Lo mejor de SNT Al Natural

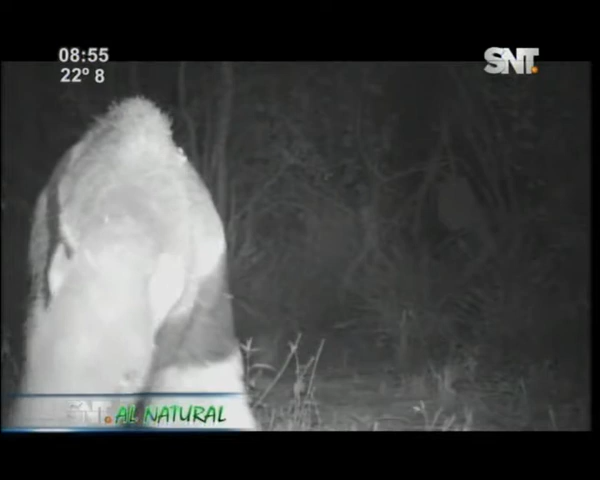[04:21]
Y esto que fue una incorporación de ese lente natural que nos permitió descubrir tantas cosas que quizás a veces sospechábamos, nos decíamos, pero otra cosa es verla así en imágenes. Exacto. Igual que las cámaras trampa.
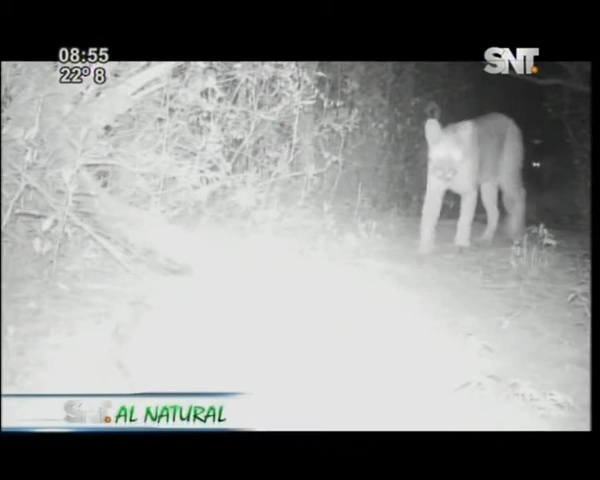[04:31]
Ahí vemos acá, esto es a línea recta, 60 kilómetros de Asunción. Estancia Bañez. Cerquísima. Un lugar donde tenemos instalado tres cámaras trampa que segundo a segundo van mostrando la rica vida natural que hay.
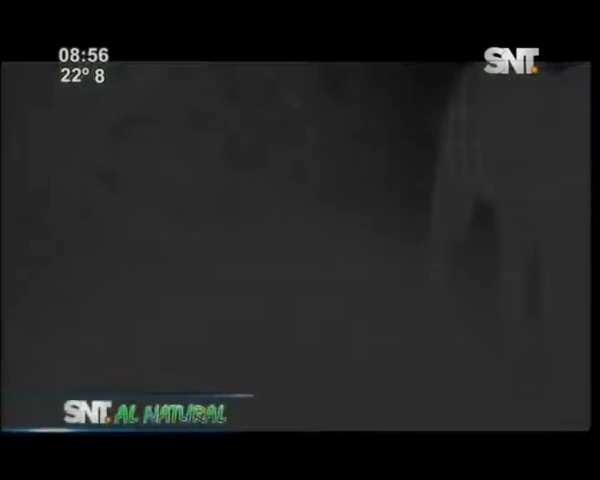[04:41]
Asimismo en la frontera con Bolivia, en el Río Negro, en Sporting Patria. Vemos este majestuoso ciervo de los pantanos.